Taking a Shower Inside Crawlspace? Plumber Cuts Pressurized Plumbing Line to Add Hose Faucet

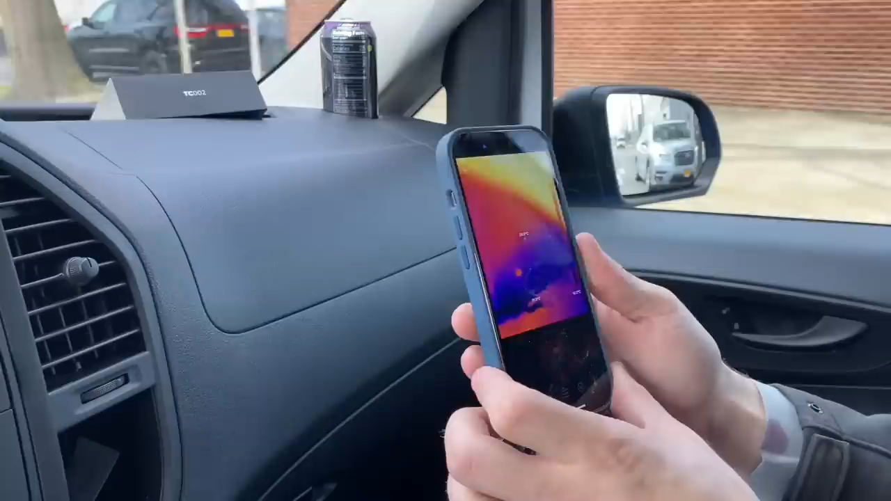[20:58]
Let's see. Well, it's in Celsius, right? It's in Celsius, yeah.